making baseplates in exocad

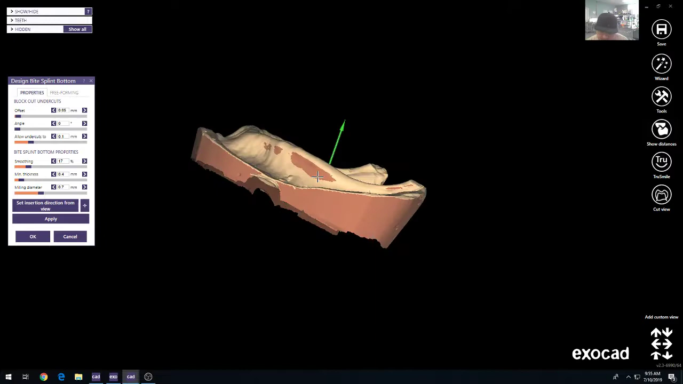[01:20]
setting it like this with the arrow or by setting it like this with your set from view.